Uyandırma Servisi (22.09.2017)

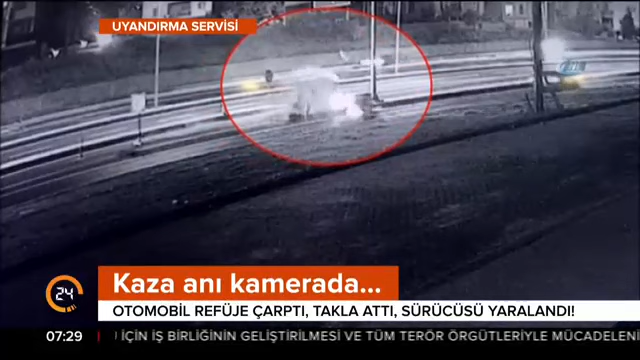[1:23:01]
Otomobil takla attı. Bir kişi yaralandı. Görüntüler Tekirdağ'dan. Emirhan Şinol kullandığı otomobille D110 Karayolu Deveci Mahallesi yol ayrımına gelmişti. Direksiyon hakimiyetini kaybetti. Orta refüje çarparak takla attı. Sürücü Emirhan Şinol yaralandı. Ambulansla hastaneye kaldırıldı. Sağlık durumu iyi.